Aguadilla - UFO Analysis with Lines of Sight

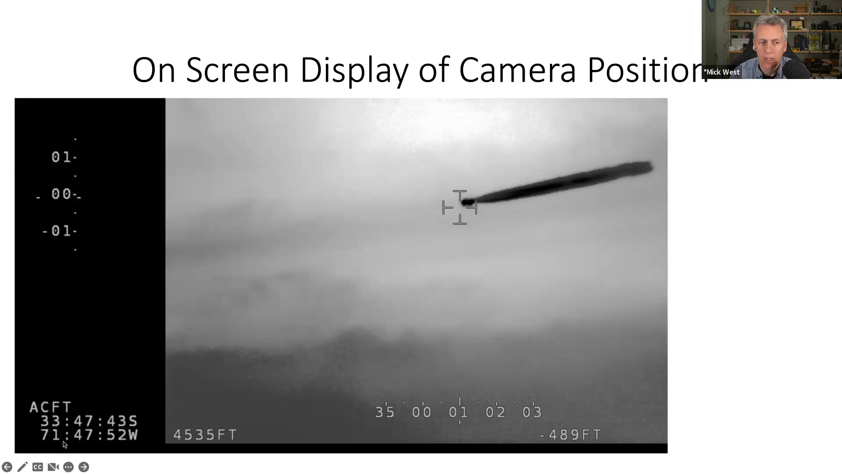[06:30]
there is a GPS coordinates here. Here's latitude and longitude for the aircraft, and there's also the altitude. And this is for every single frame, so it's a wonderful resource if it's something you actually have on the video. If you don't have that, then you can use geolocation.
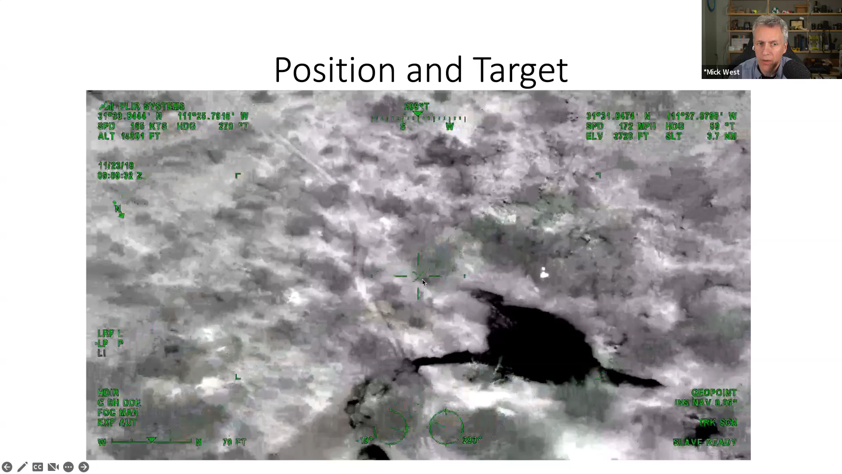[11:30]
What we're actually interested in, in terms of UAPs, is the object itself, which is over here, which we could, of course, we could find out relative to this, but when you actually look into it,
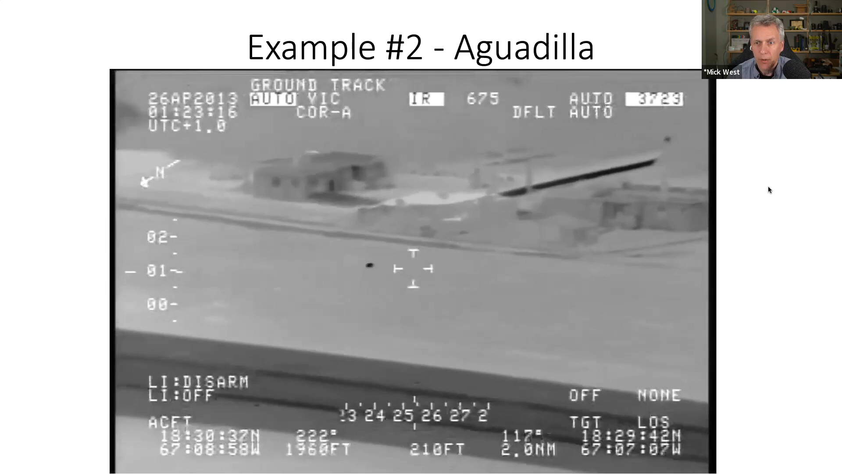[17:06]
Aguadilla was a U.S. Coast Guard, I believe, video filmed in 2013 in Puerto Rico. It's a thermal camera. We're looking at infrared footage showing hot and cold things.